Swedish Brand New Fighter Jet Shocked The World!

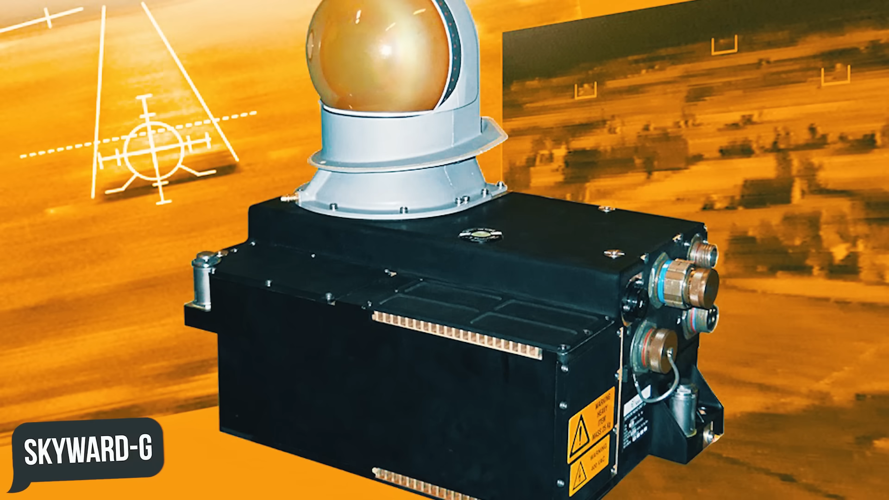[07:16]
which can detect targets at low radar cross-section, RCS, beyond visual range.